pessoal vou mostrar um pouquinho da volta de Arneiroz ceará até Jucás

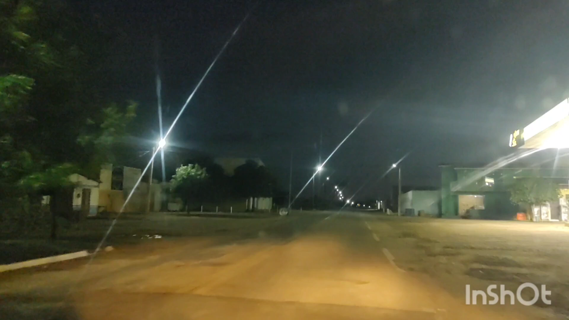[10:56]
O diesel seis e dez, tá, pessoal? Aqui nesse posto aqui, ó. Posto sul-norte, tá? O norte e sul. O norte e sul, como, né? Sul-norte, o norte e sul. Tá bom, pessoal? É isso aí, pessoal. A cidade de Aioaba, Ceará, tá bom? Vamos pausar aqui de novo. E vamos filmar agora, pessoal,
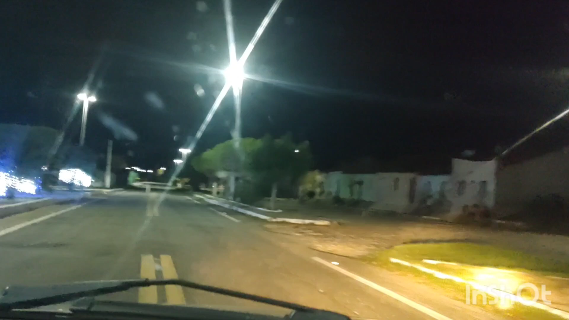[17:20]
Povoadinho aqui de São Nicolau. É isso aí, pessoal. Fica entre Aioaba e Antonina do Norte. Viu, pessoal? É isso aí, meu povo, ó. O lugarzinho aqui é bonito, viu? É um povoadinho. Tá vendo? Ó a outra pracinha aqui, ó.
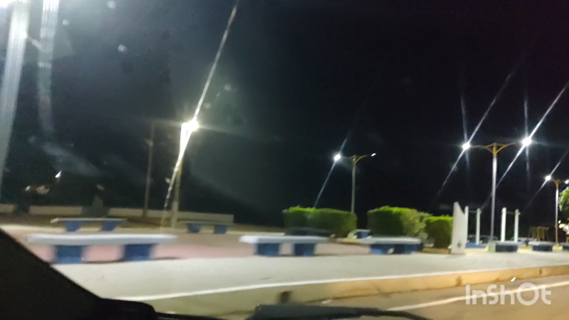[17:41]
Tem um casal aqui, ó. Olha, ó. Olha, ó. Show, né?
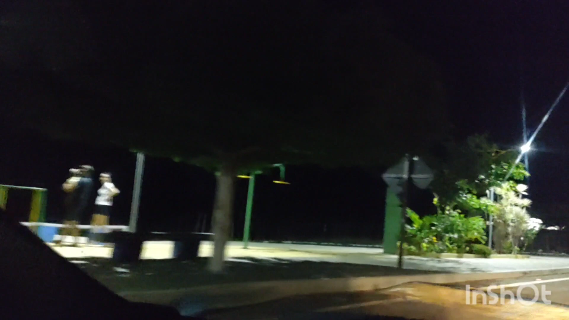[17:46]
Tem um casal aqui, pessoal. Fazendo exercício aqui com a criança aqui, ó.
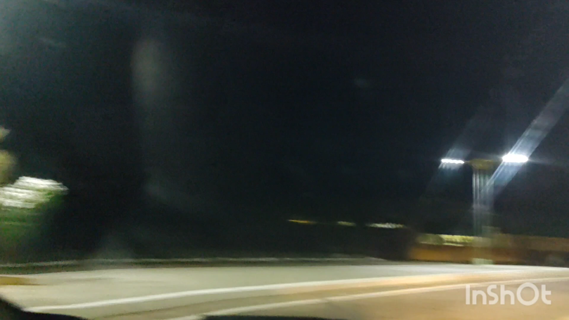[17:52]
Bem sossegado, tá? É isso aí, pessoal. Tchau, pessoal. Depois nós voltamos aí. Tchau, tchau. Meu povo, voltamos aqui, pessoal. Pessoal. Estamos chegando aqui em Antonina já, tá? Olha lá, Antonina do Norte, o Cais, Iguatu. A placa lá em cima, tá? Estamos chegando aqui em Antonina.
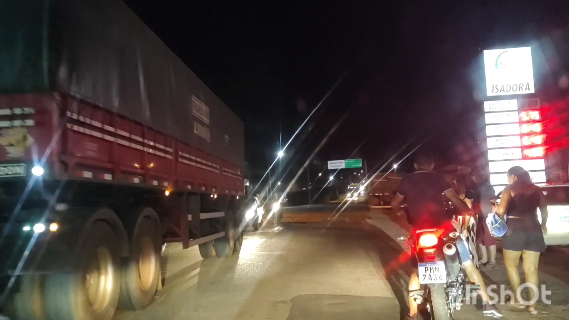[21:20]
Olha, ó. Tá no meio, não tem nem como passar.
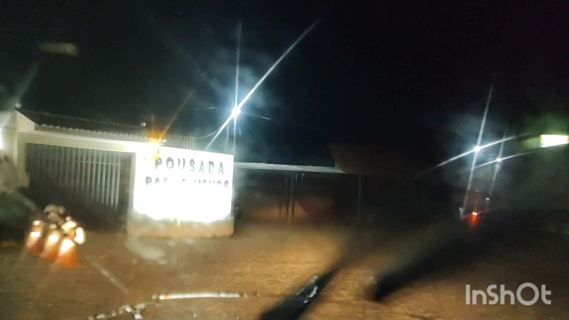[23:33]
Tá? Estamos saindo aqui do posto aqui, ó. Posto aqui.
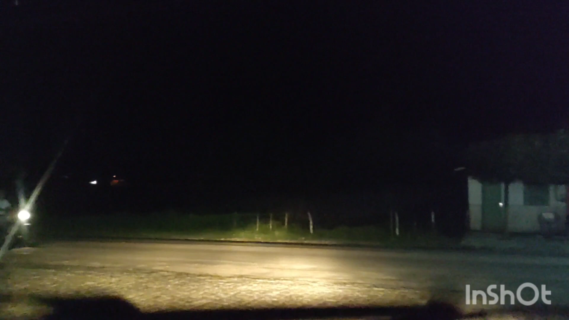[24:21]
Pessoal, o atendimento aqui no posto aqui é 24 horas, tá? Posto, pague menos. 24 horas. A gasolina tá 5 e 75, tá, pessoal? Isso. Vamos lá. Estamos chupando aqui um sorveteinho pra refrescar, tá?
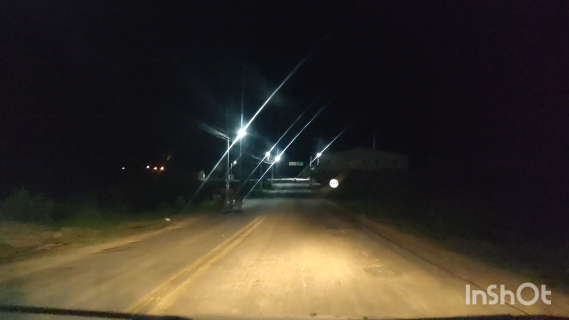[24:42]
O céu está estrelado. É isso aí. O céu está estrelado. Aê! Deus abençoe a vida de cada um. E... Chegando lá, eu faço um pedacinho de vídeo pra finalizar o vídeo, tá, pessoal? Olha lá a placa lá, ó. Jucais, 67 quilômetros.
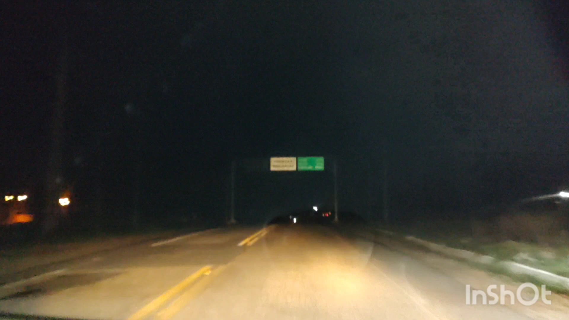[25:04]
E Guatu, 98 e Fortaleza, 482 quilômetros, tá? Então, o nosso destino agora é 67 quilômetros, tá, pessoal? 67 quilômetros, tá? Jucais, Ceará, tá? Estamos retornando pra casa, casa da minha mãe, tá bom, pessoal? É isso aí. Depois nós voltamos aí. Estamos saindo aqui agora, de Antunina do Norte, pra Jucais.
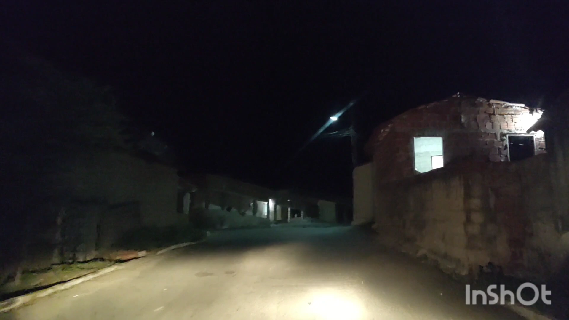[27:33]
É isso aí, pessoal, ó. Estamos chegando aqui, tá? Na casa da minha mãe, em Jucais, Ceará, tá bom? Estamos vindo lá de Armeróis.